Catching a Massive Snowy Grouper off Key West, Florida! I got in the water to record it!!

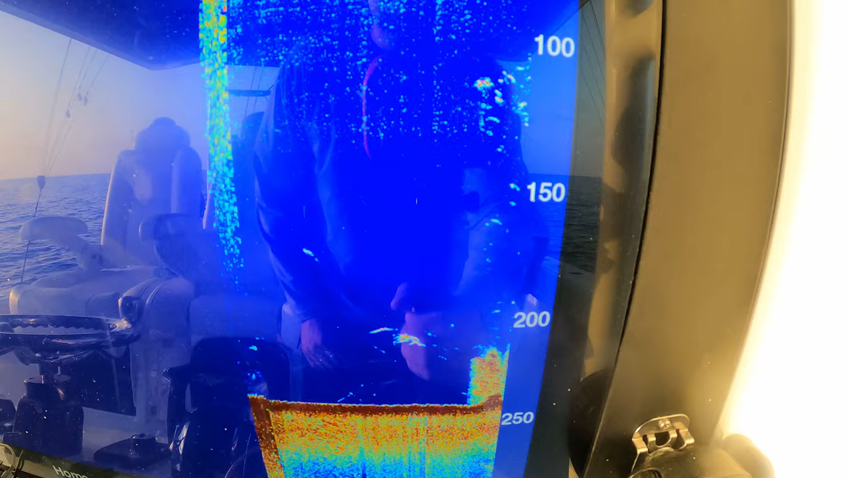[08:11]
So I think this is the wreck.
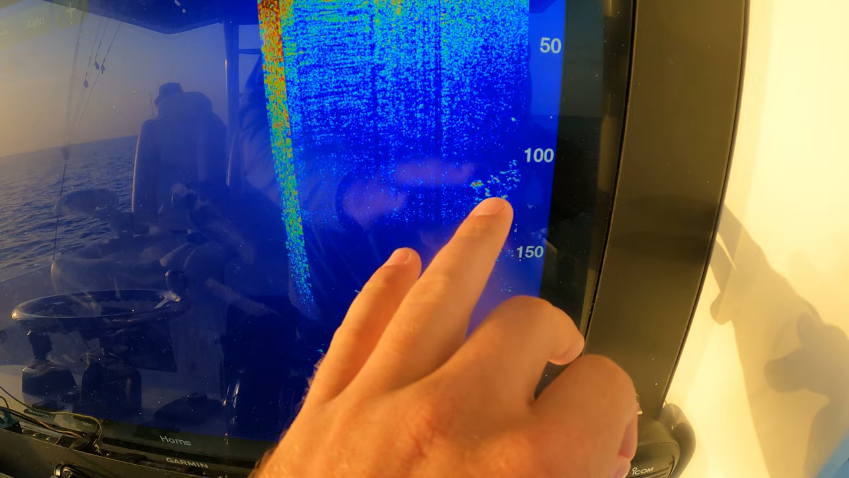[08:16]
And this is the fish. So we're gonna try to bring these fish off 100 within their range.